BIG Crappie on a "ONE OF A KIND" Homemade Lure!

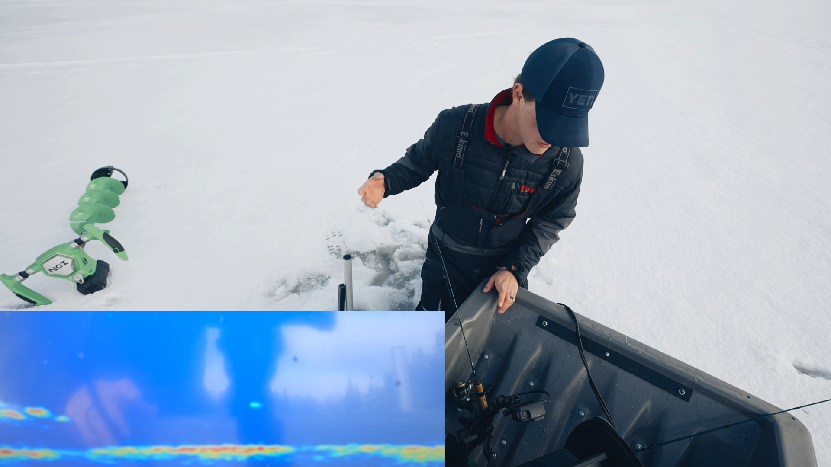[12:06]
behind us is the fish gonna swim over though all right they're moving that way 12 feet now these fish are kind of swimming towards
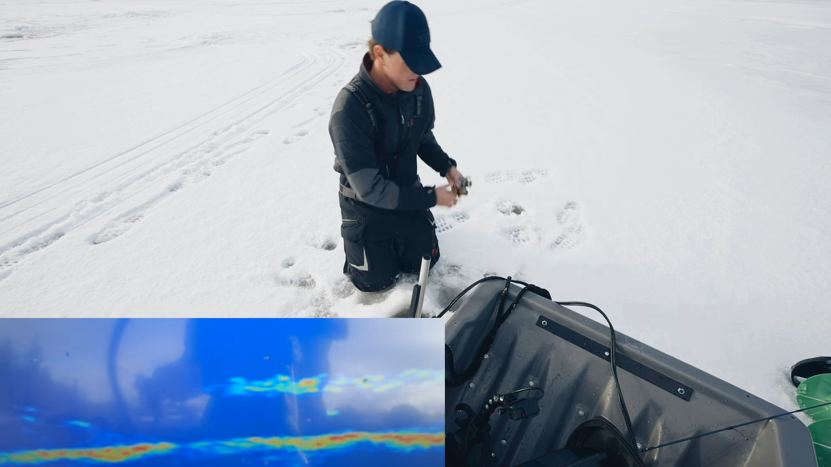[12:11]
gonna give Rudy another crack at it and that's the thing I'm I'm drilling a pretty small area here and just bouncing back and forth and back and forth and back and forth and these fish are just they're cycling around as well putting the jig right in front of their face this looks like a a big fish all right just very subtle movements so far I'm not getting the reaction I want there's like three fish there so hopefully one of them look at that middle fish he's charged up charged up
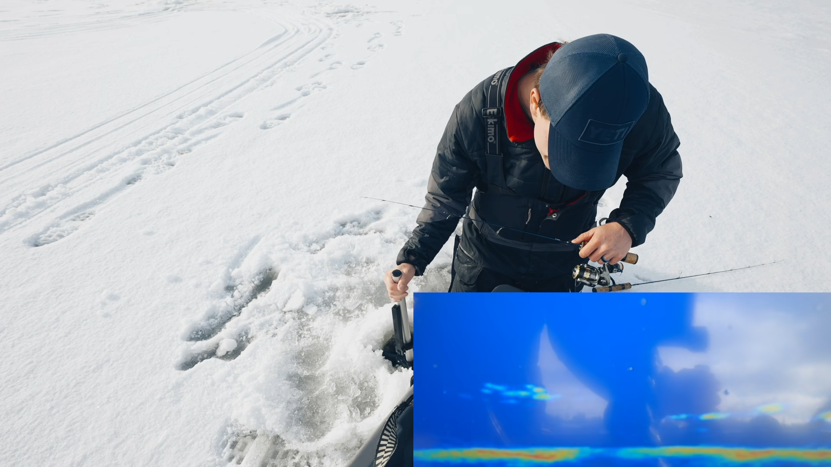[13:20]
to the white I can't even see my jig right now we have some technical difficulties here all I know is there's a fish charging for me okay now I can see it he's right on it he's following it up I haven't felt a bite yet did
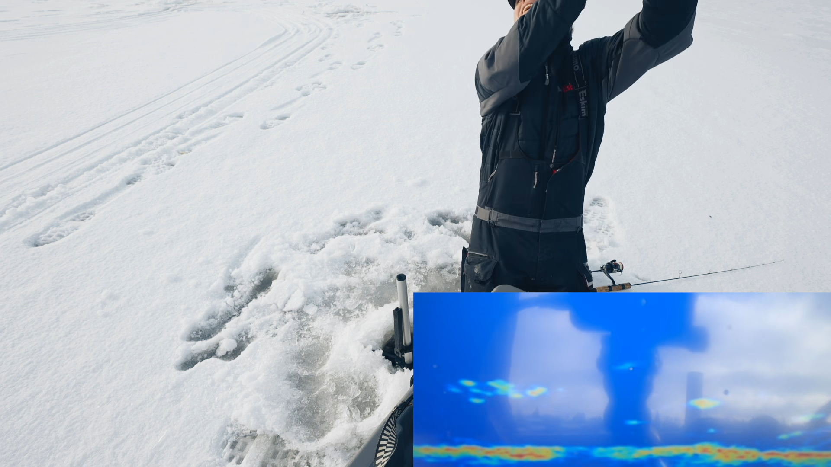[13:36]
I get him oh this one's a little smaller might be a nice eater we've got more fish down there okay
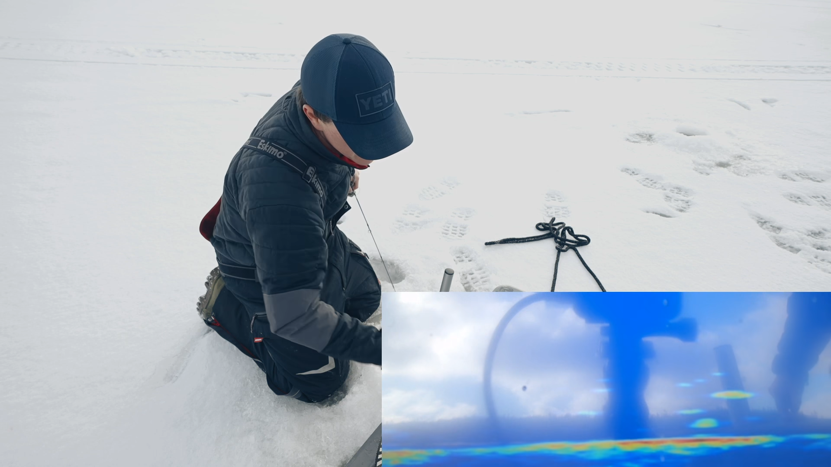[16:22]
what the I had a fish on the whole time oh my goodness what was going on there I think I just he must have eaten on the fall and I couldn't see my lure